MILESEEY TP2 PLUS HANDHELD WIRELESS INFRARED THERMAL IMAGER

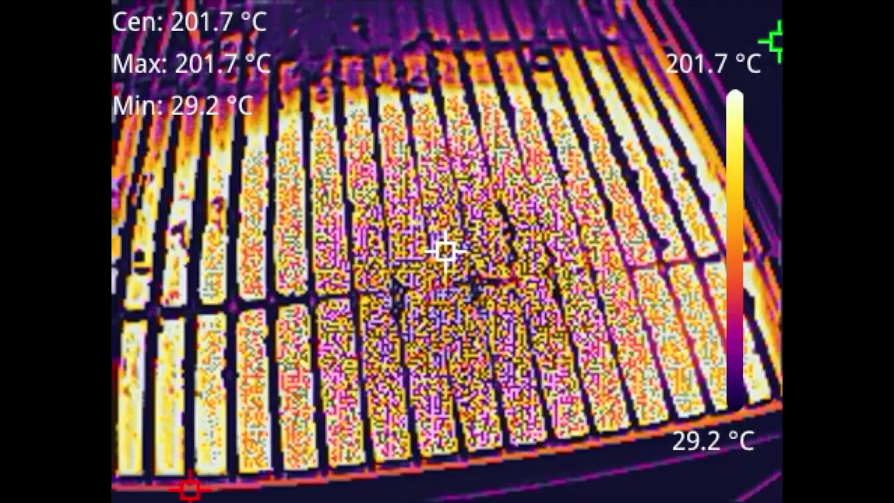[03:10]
On screen: spot 201.7°C, max 201.7°C, min 29.2°C, scale top 201.7°C, scale bottom 29.2°C
They're pre-cooked so that's why I can do it. Shut her down.
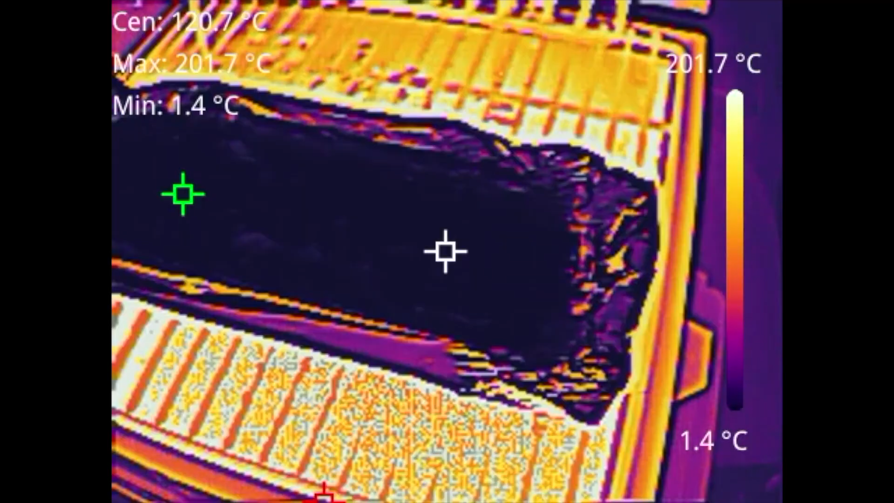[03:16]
On screen: max 201.7°C, min 1.4°C, scale top 201.7°C, scale bottom 1.4°C
Picture quality is not too bad. You can definitely look back at it.
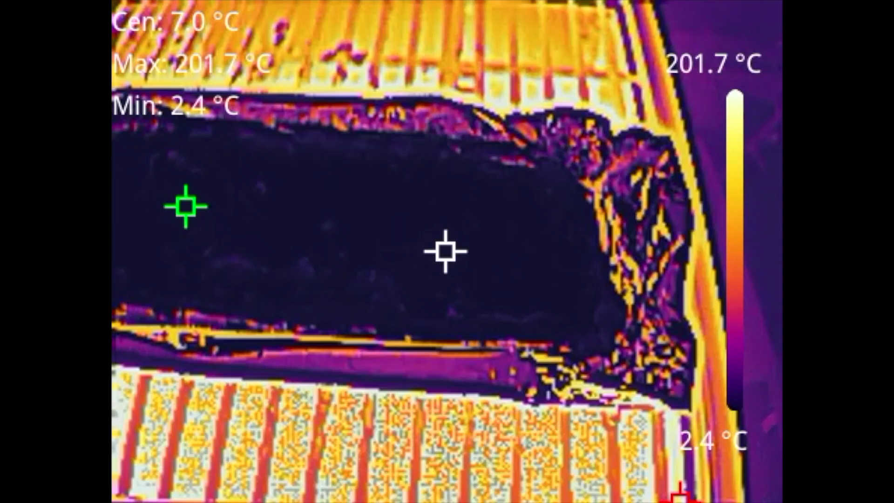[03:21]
On screen: max 201.7°C, min 2.4°C, scale top 201.7°C, scale bottom 2.4°C
When you view it through the app itself it's a lot clearer and a lot sharper but you know can't have everything perfect you know.
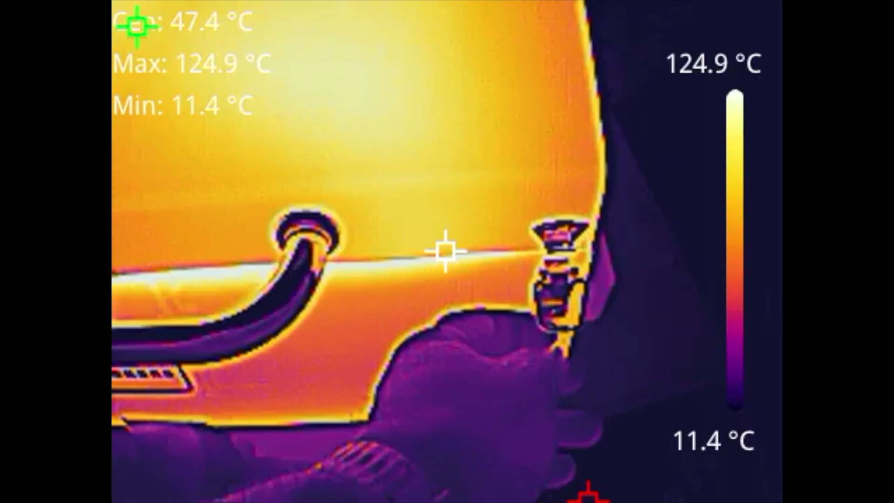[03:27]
On screen: spot 47.4°C, max 124.9°C, min 11.4°C, scale top 124.9°C, scale bottom 11.4°C
Now I just tried it on some lights in the house.
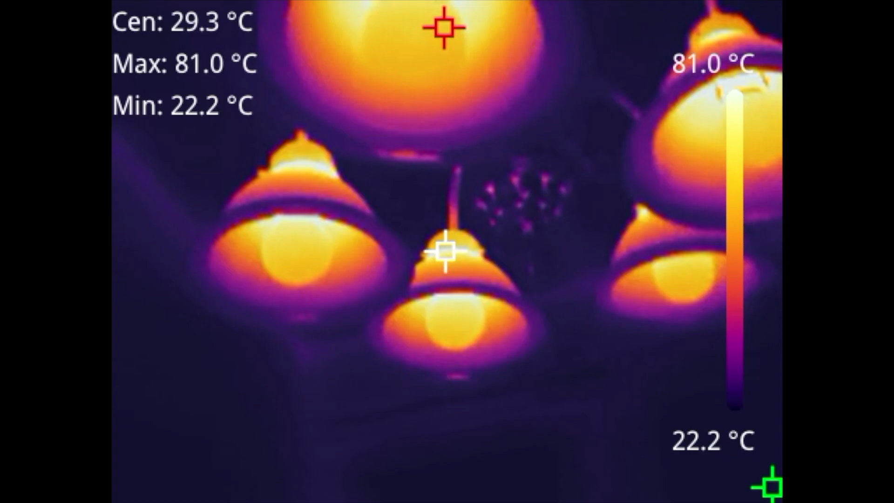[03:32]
On screen: spot 29.3°C, max 81.0°C, min 22.2°C, scale top 81.0°C, scale bottom 22.2°C
Seeing the thermal layers.
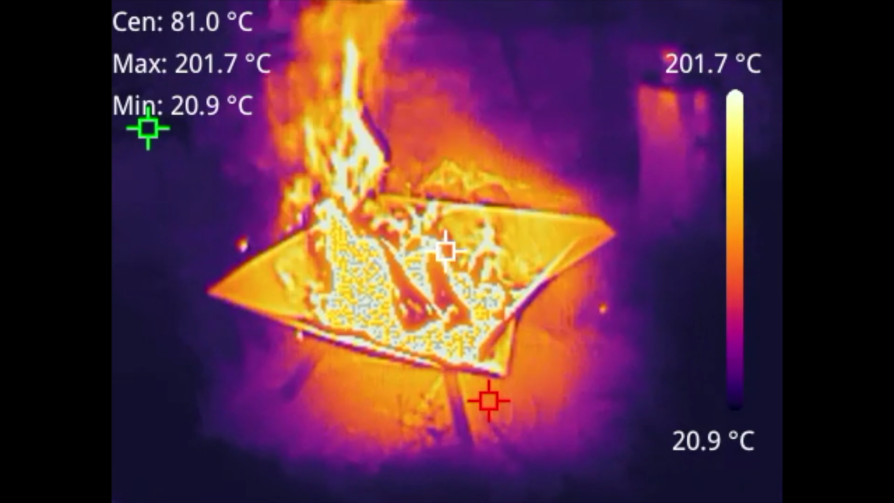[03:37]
On screen: max 201.7°C, min 20.9°C, scale top 201.7°C, scale bottom 20.9°C
I got a fire going in the background there and some sort of demon image that's reflecting off of the
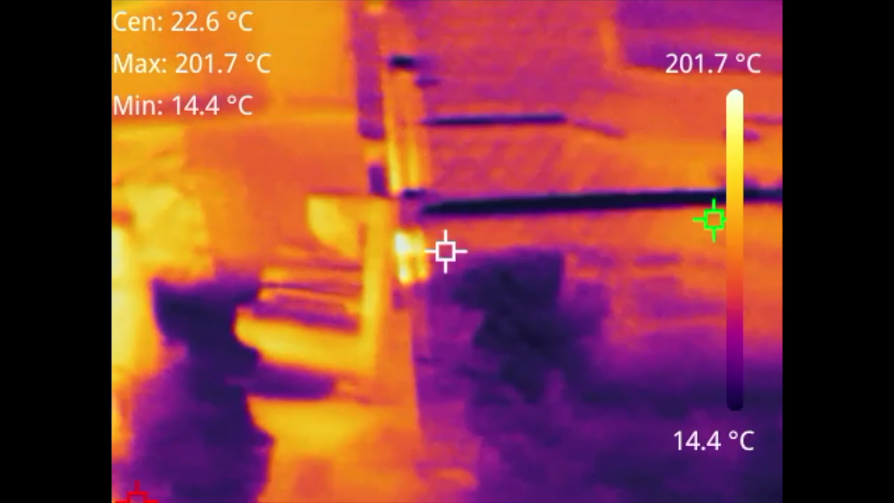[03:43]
On screen: spot 22.6°C, max 201.7°C, min 14.4°C, scale top 201.7°C, scale bottom 14.4°C
cameras flying around which is kind of trippy.
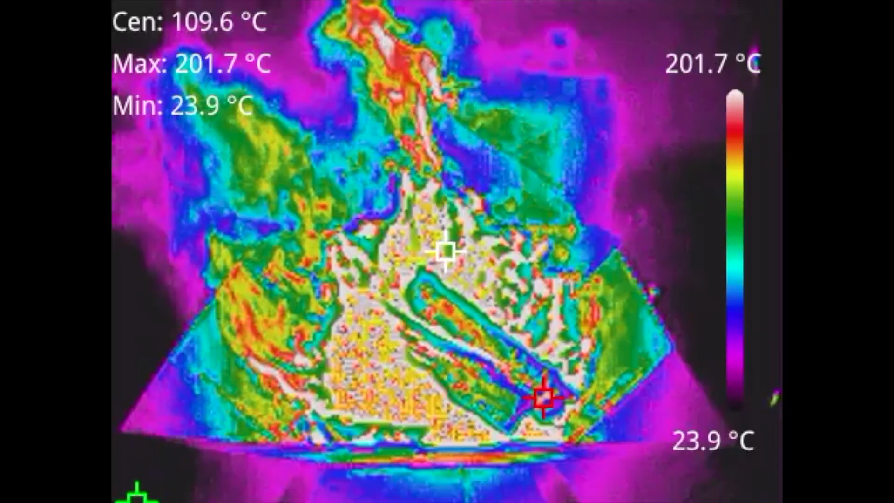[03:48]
On screen: max 201.7°C, min 23.9°C, scale top 201.7°C, scale bottom 23.9°C
And then when you get high on mushrooms you can go to this screen here and just trip right out.
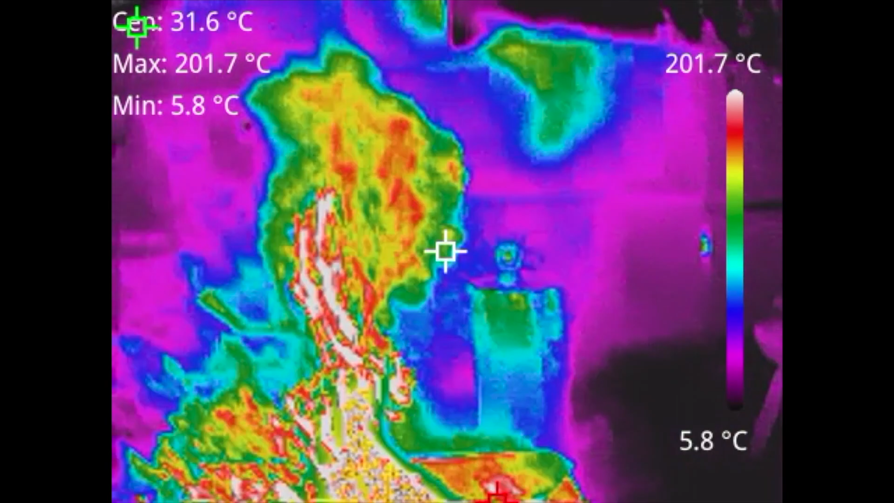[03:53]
On screen: max 201.7°C, min 5.8°C, scale top 201.7°C, scale bottom 5.8°C
Have a good old time. Now going back to this little handheld camera here.